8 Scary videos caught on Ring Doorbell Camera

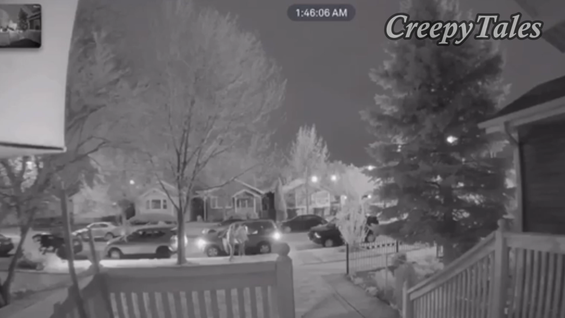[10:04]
while they were sitting in their parked car. The video begins, and you can see multiple cars parked along both sides of the street, but only two of them have their lights on.
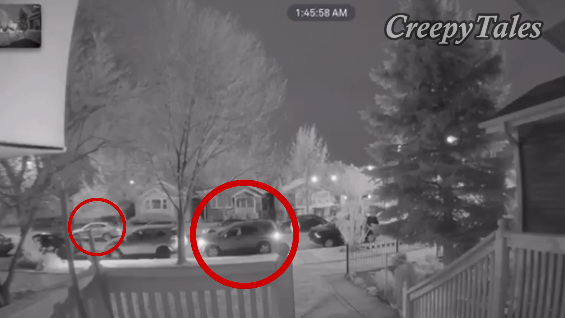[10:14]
Well, the one that is on the side of the street that is closest to the camera is the one to focus on at the moment. After a few seconds, you can see someone approaching the car from behind and then rushing over to the driver's side door before ripping it open. The man forcibly removes the owner of the car from the vehicle when another assailant walks up and begins ordering them around.